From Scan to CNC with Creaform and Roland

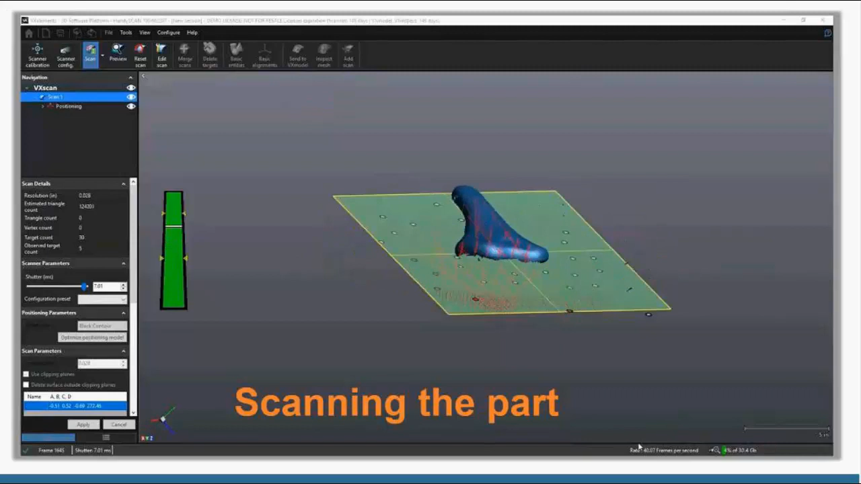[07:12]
and you just go around grab all the surfaces you want and you can get as much or as little data as you need in this case my thought was that i just wanted the top
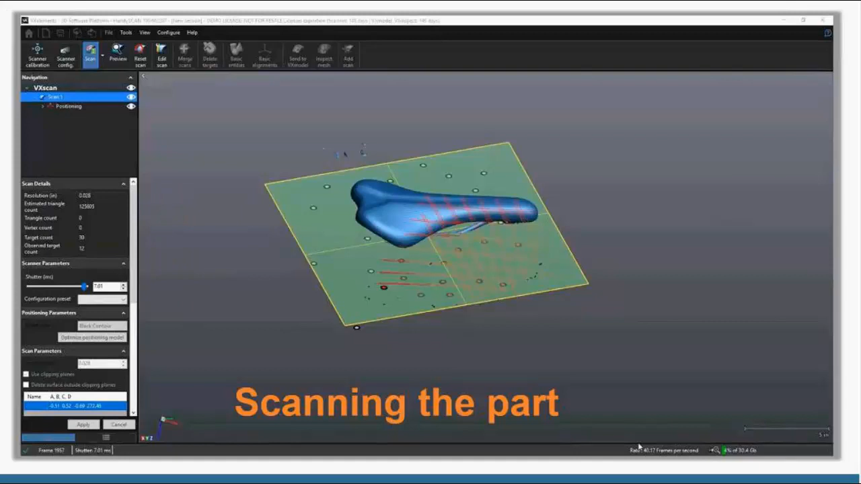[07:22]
of the seat wasn't so concerned about the the bottom so once i felt like i had all the data i needed i can just stop the scan right there let it process and then go
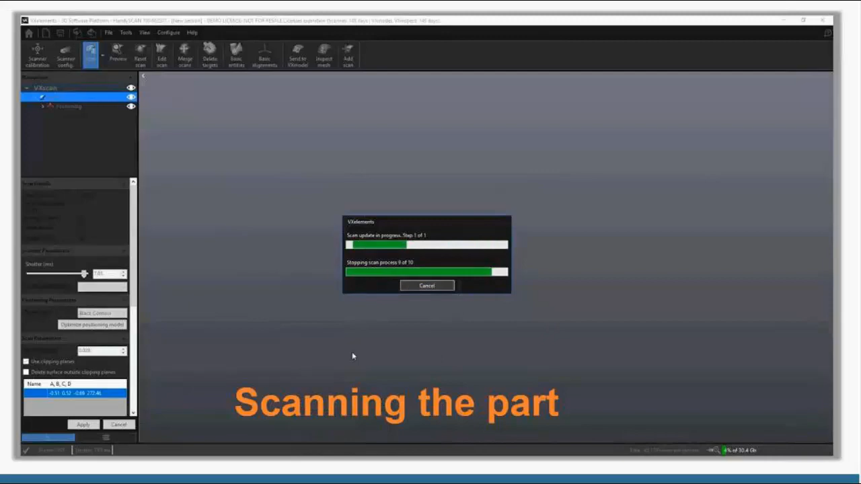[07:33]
on to actually complete it make it a full 3d model so there's my scanned part
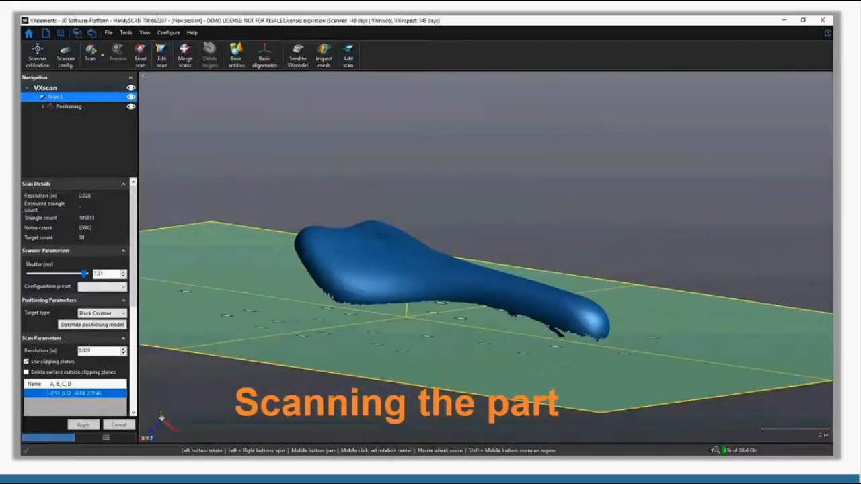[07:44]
so now i need to prepare this model i can't just cnc a rough stl or rough mesh file like that